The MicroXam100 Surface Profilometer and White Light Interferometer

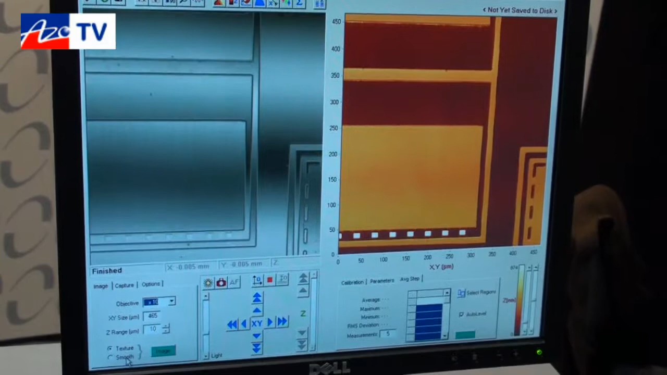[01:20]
is phase shift or scanning white light so we go to a very high resolution scan to up to 250 microns. Select our image